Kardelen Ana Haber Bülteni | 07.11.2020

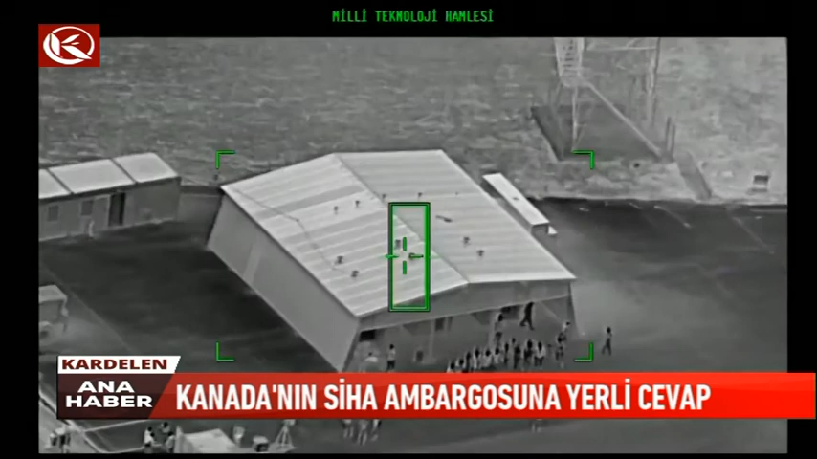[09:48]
Test uçuşları kapsamında CATS'in yüksek hızla hareket eden hedefleri kitleme ve takip özellikleri denendi. Milli kamera sistemi tüm testleri başarıyla geçti.